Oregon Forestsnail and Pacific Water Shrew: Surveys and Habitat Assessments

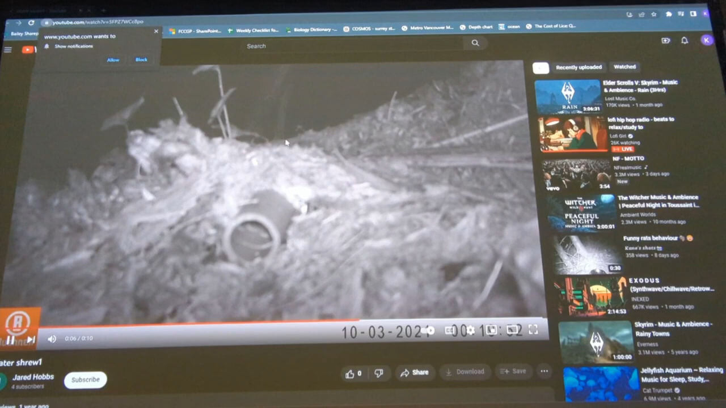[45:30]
And then you can see him poke up the end there. Nice. Yeah. So you can see, they're quite quick and quite small, so they're not easy to find. And actually, I'll play it one more time. And you can see back here, where my mouse is, is that it actually, right past that point was where the, um, uh, swamp was and it dove into the water. Straight after that.
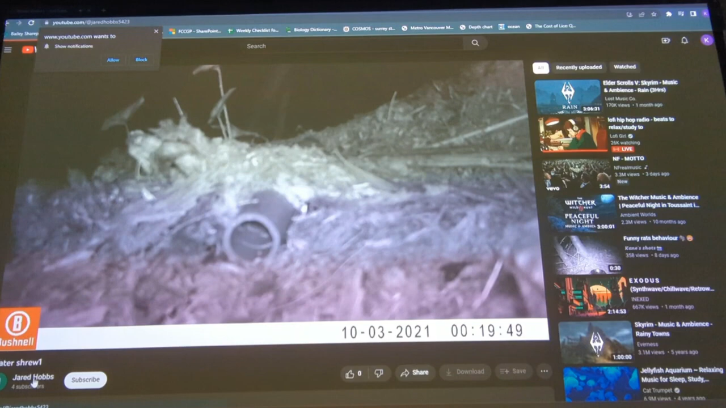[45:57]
So that's in real time? Yeah. Yeah. It's a real time. They're really fast. Very, very fast. Yeah.
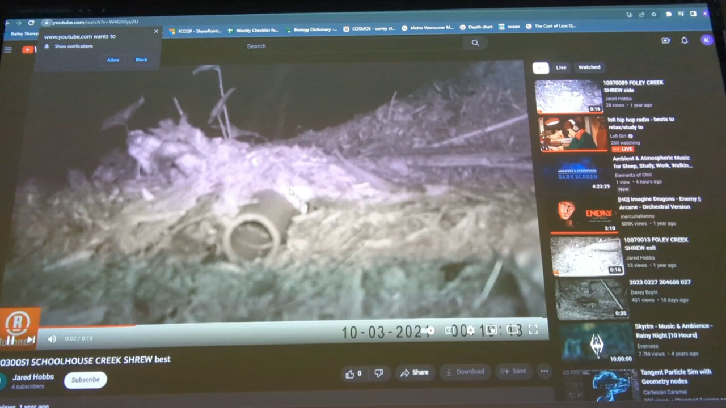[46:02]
I think that's the same ones, right? Yeah. Yeah.
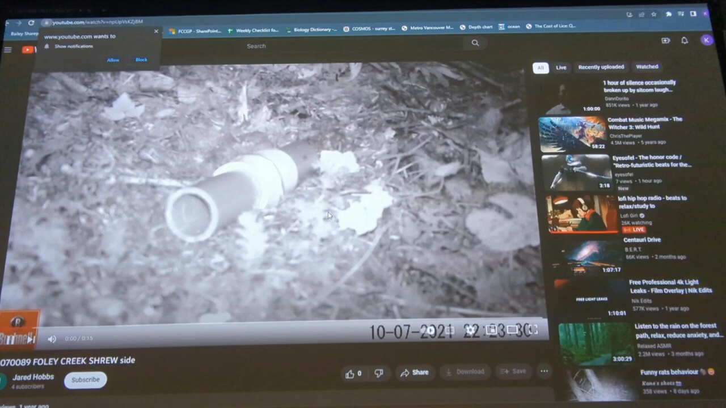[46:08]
So you can see that not all of our footage was great, because sometimes they would just kind of show up in the mood.
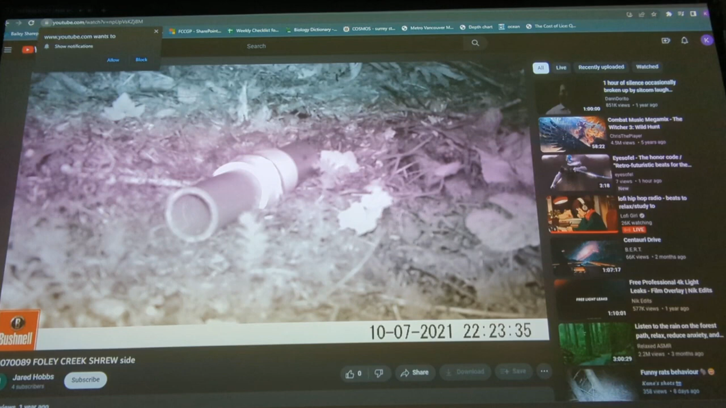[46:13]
That one.
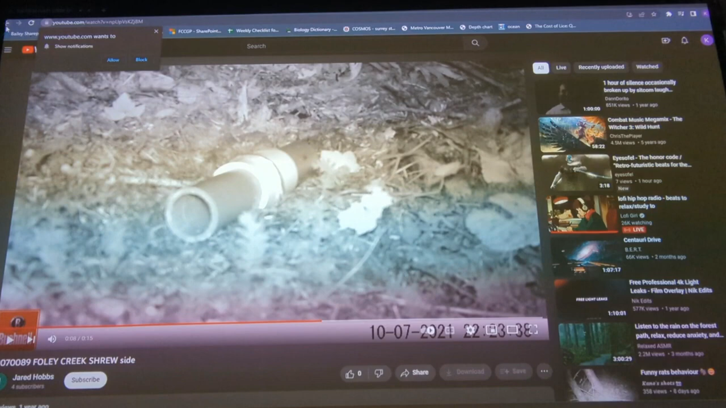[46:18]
And I'll show one more. That one. Yeah. And sometimes, yeah, they would go into our tube, but other times they would just avoid it completely. Yeah. Yeah.
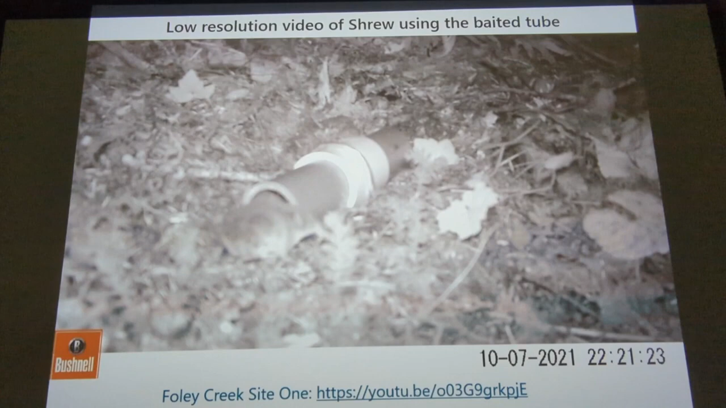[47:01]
To confirm the videos to confirm, oh, hey, we got a shrew.